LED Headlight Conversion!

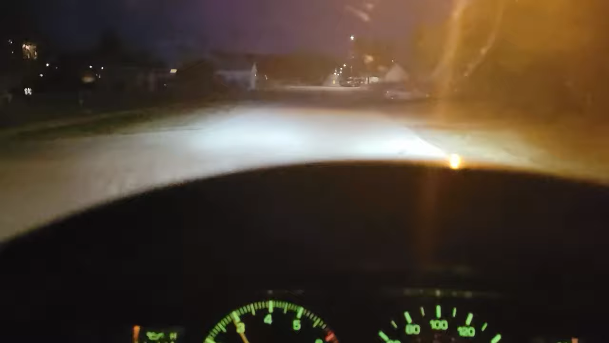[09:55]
I wish I had a comparison shot so that you could see what this looks like compared to my halogens, but it's definitely, definitely an upgrade. Now, let's go check out the rock lights.